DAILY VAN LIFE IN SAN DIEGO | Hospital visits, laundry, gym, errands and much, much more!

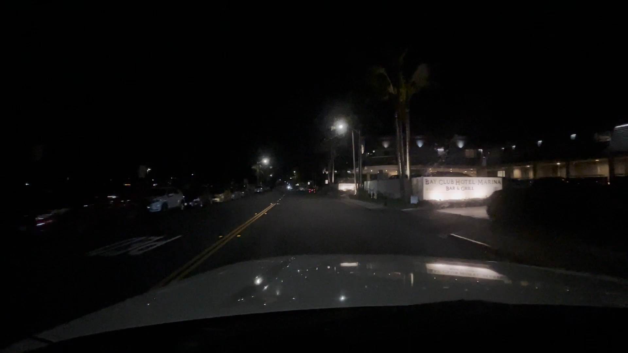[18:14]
I could probably park on the street here. I don't see any vans. No vans yet. But there's a, you know, the boat, what is it? Like the marina. So, oh, there we go. There's van lifers. Okay. I see camper vans. I see solar panels on top of cargo vans.